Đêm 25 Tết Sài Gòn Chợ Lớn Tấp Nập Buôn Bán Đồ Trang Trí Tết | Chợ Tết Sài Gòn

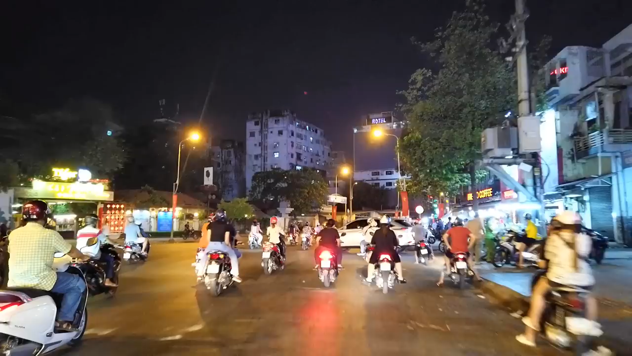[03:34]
những ngày thường thì khoảng 8-9 giờ là coi như là tối thui rồi, không có sáng rực như là ở trung tâm Sài Gòn. Nhưng mà vào những dịp Tết như thế này thì bà con buôn bán rất là nhộn nhịp, sôi động.
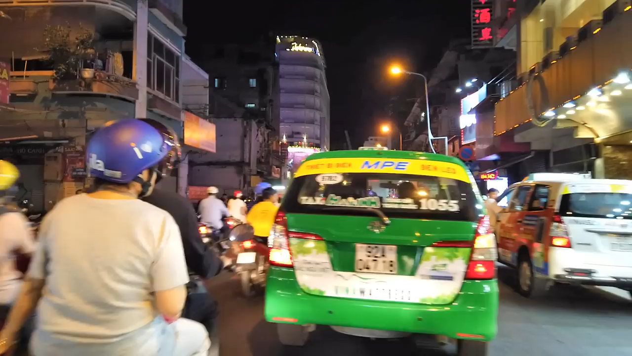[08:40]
đi phố đi bộ Nguyễn Huệ rồi, nên hôm nay ở nhà thôi, đi chơi hoài riết nó quen, con nít nó dễ quen lắm. Vài bữa nữa nghỉ Tết tha hồ đi chơi. Đó, chúng ta đang có mặt ở đây là đường giao lộ Châu Văn Liêm, cũng là Tổng đốc Phương, đi thẳng sẽ đến chợ vải Xói Kình Lâm, chợ vải Đồng Khánh. Đó, rồi bên đây là chợ Đại Quang Minh.